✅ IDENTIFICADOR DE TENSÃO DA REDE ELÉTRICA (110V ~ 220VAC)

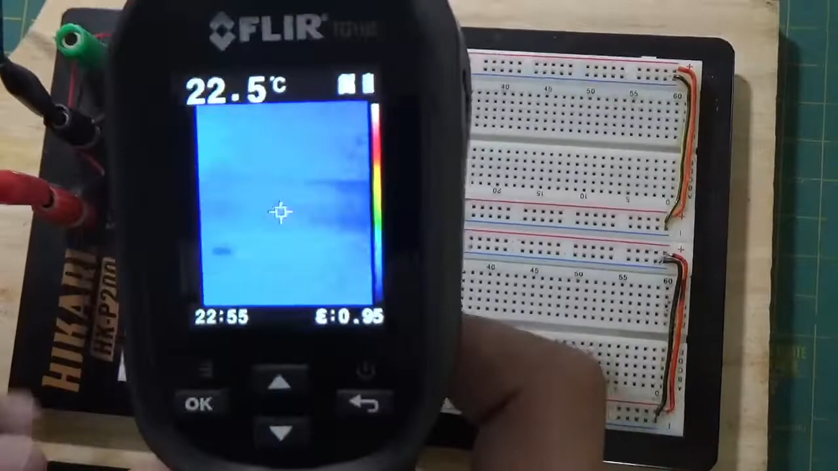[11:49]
On screen: spot 22.5°C
Pessoal Voltei Tive que voltar Só pra dar uma Mostra grátis Pra vocês Eu tô aqui Com a câmera térmica E o circuito Tá aí Tudo tá azul Não dá pra ver bem Porque ó Minha
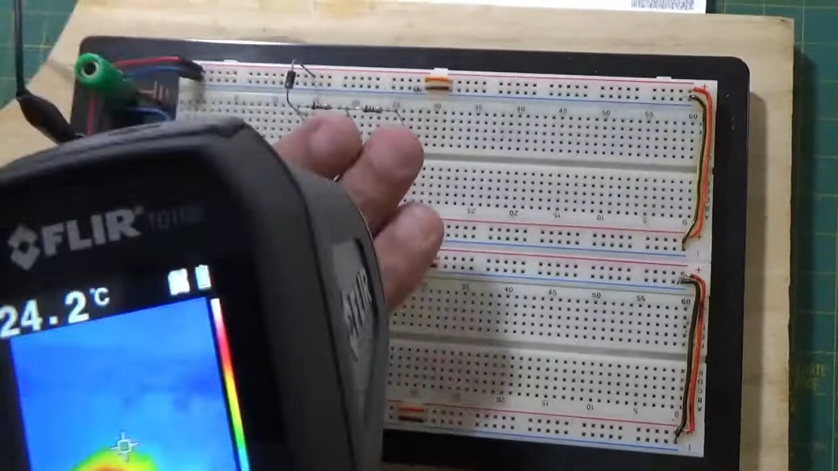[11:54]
On screen: spot 24.2°C
mão aqui Tá mais quente Olha lá Meu dedo Mas o circuito Então Que vocês estavam vendo Tá aí Tá desligado Mas eu falei pra vocês O que no vídeo Que o resistor de 10K Que é esse primeiro aqui Mostra diretora
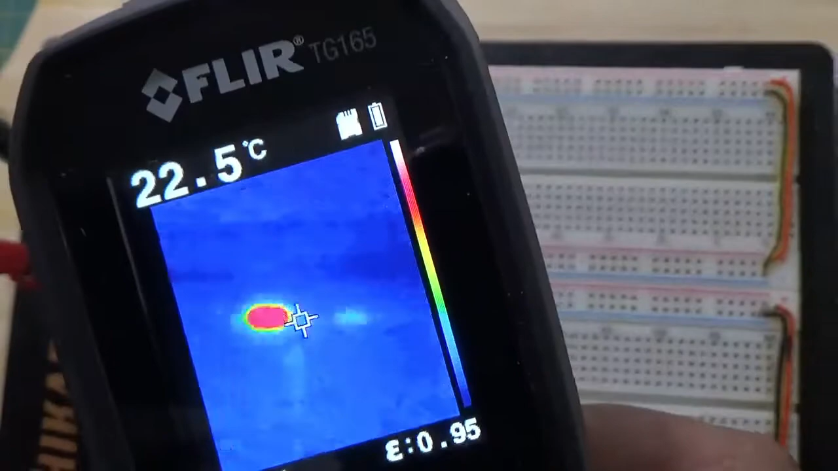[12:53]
On screen: spot 22.5°C
É o resistor Que esquenta bem rápido Pessoal Olha lá Ó Ligado
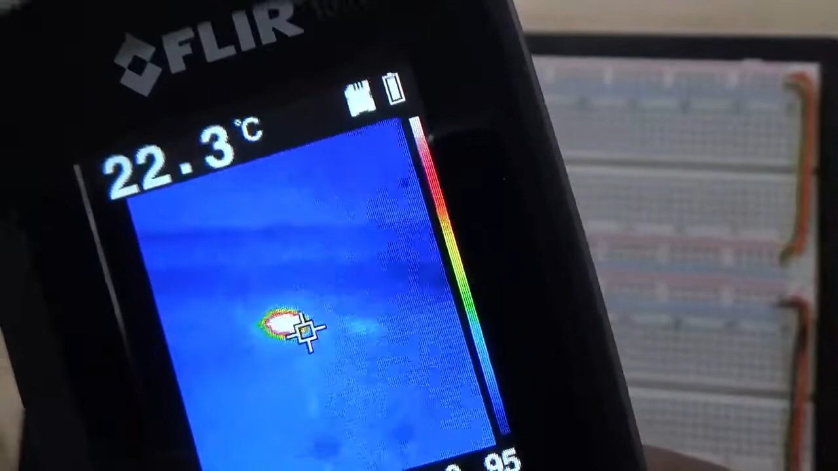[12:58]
On screen: spot 22.3°C
E ó Pra vocês verem Ó O meu dedo tá ali nele Ó Ó
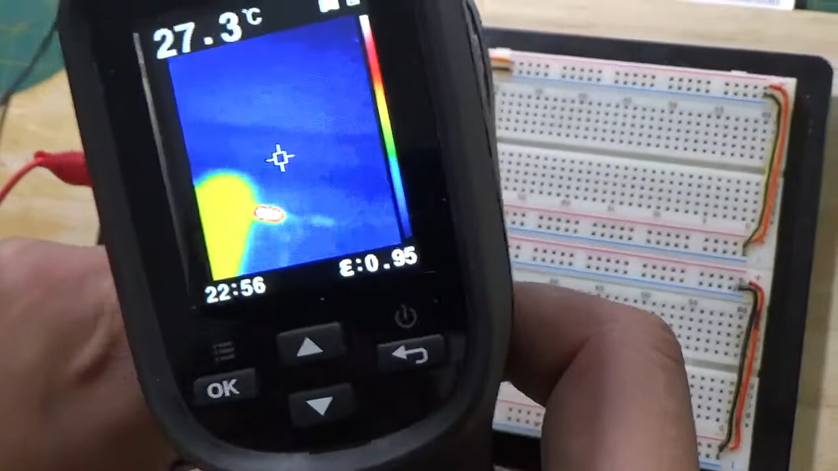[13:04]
On screen: spot 27.3°C
Ó Tá quente
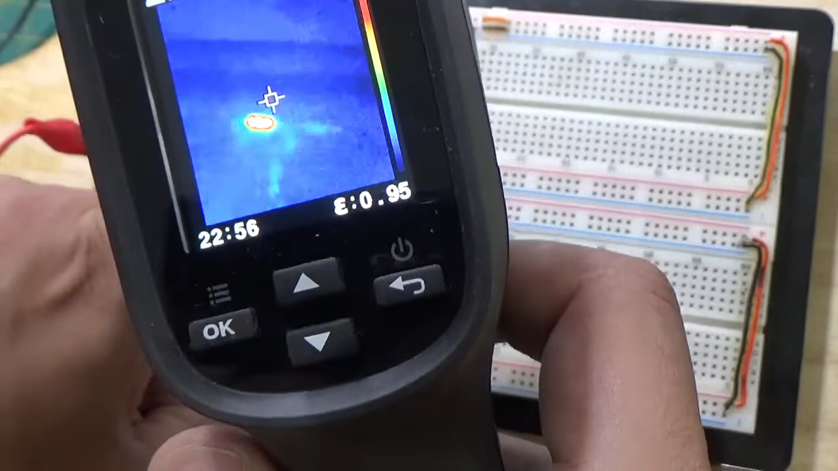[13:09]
Esse cara esquenta Todo o circuito fica bem frio Mas esse resistor Ele aquece legal Tá?
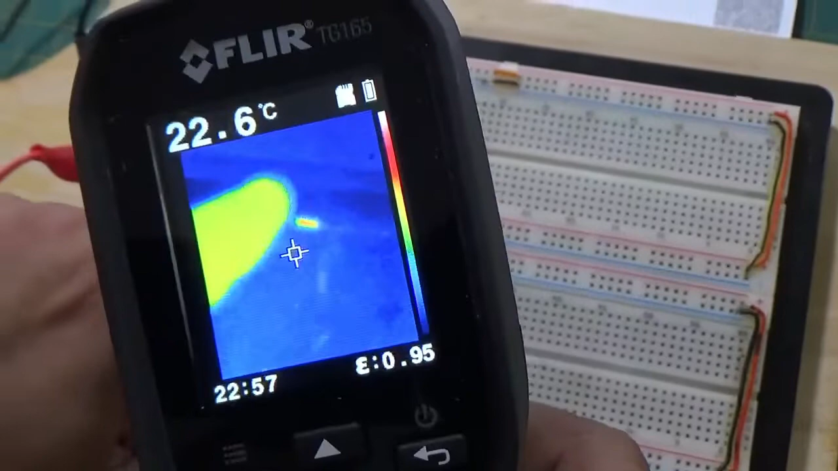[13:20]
On screen: spot 22.6°C
Por isso que eu falei Dá pra utilizar um com uma capacidade maior De dissipação de potência Em forma de calor Vou ligar de novo o circuito Ó Vocês vão ver
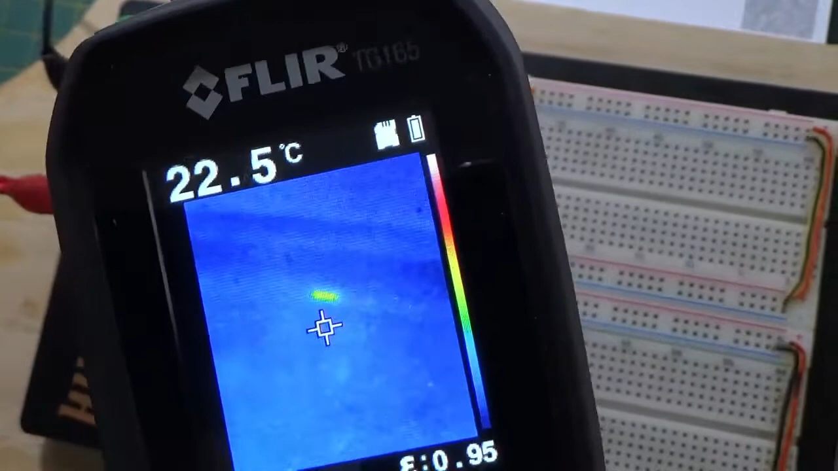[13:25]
On screen: spot 22.5°C
Ó Liguei Ó como ele esquenta
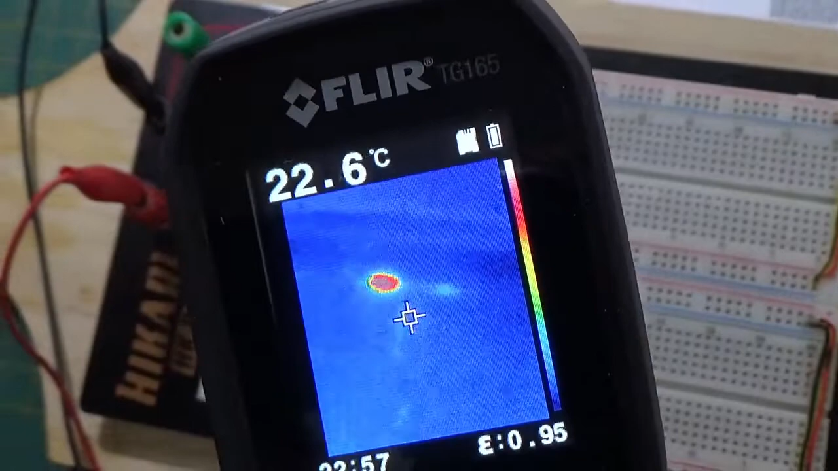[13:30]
On screen: spot 22.6°C
Tá aí O circuito tá ligado
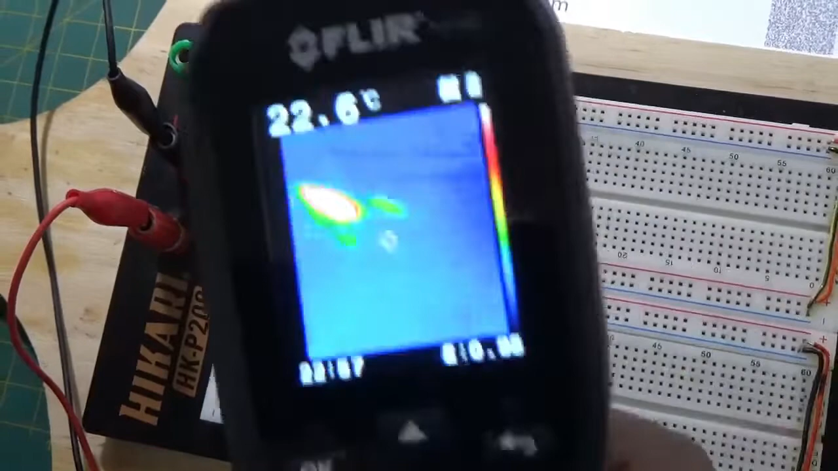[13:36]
Ó Ó Ó Olha lá E aí tá quente
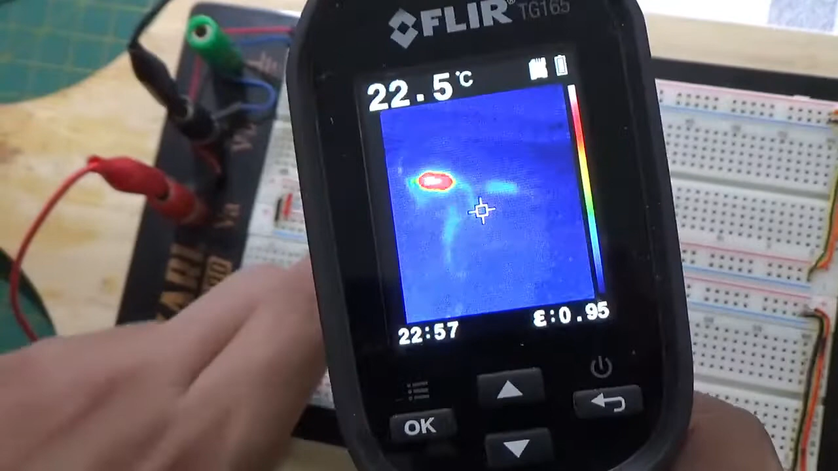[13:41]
On screen: spot 22.5°C
Desliguei o circuito E ele vai esfriando Ó Pra vocês terem certeza que é ele Ó meu dedo aqui Vocês veem que ele tá mais quente que o meu dedo Ele mostra mais vermelho Ó Olha lá
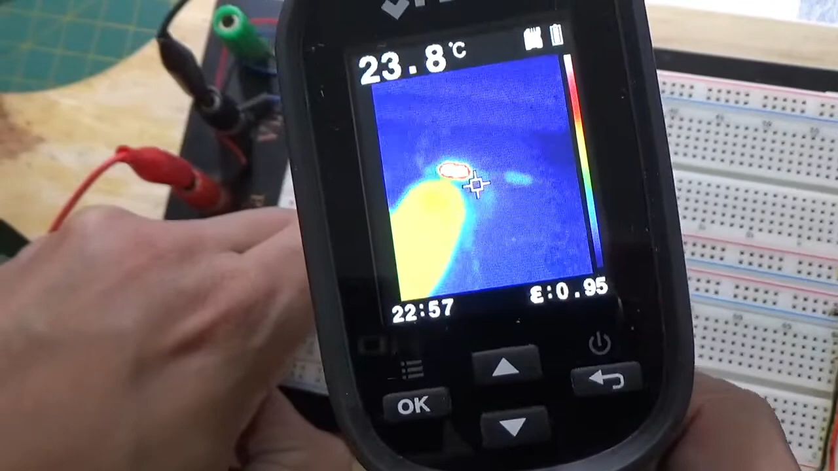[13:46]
On screen: spot 23.8°C
Ó Ó
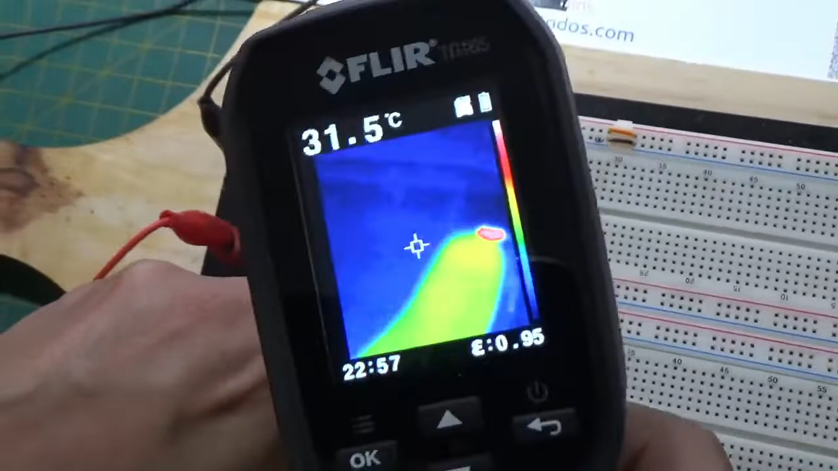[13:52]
On screen: spot 31.5°C
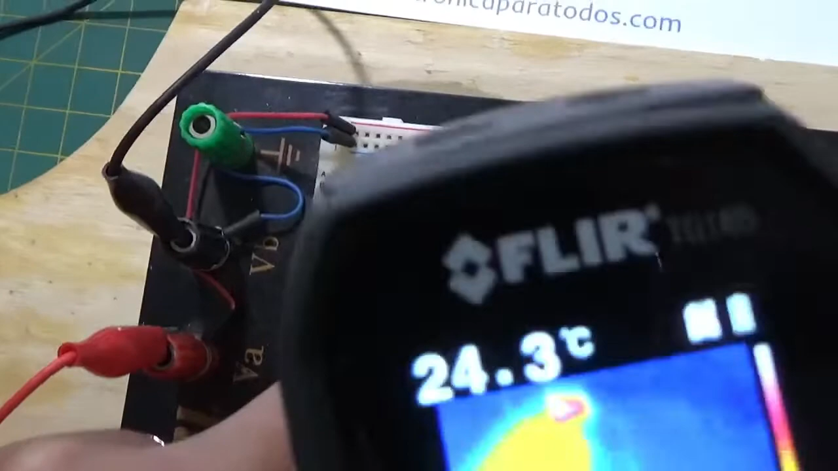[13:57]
On screen: spot 24.3°C
É isso aí ó É isso aí ó pessoal Ó Cadê ele? Tá ali ó